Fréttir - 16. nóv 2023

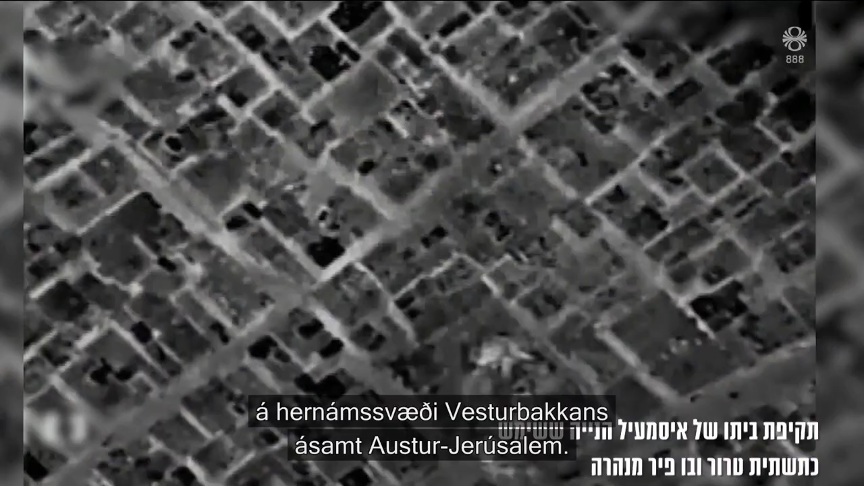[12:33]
Israelski herin saðist því morgun hafa gert árás og heimili hátt sets leiðtoga Hamasandakana, Ismail Hanyei, á Gaza.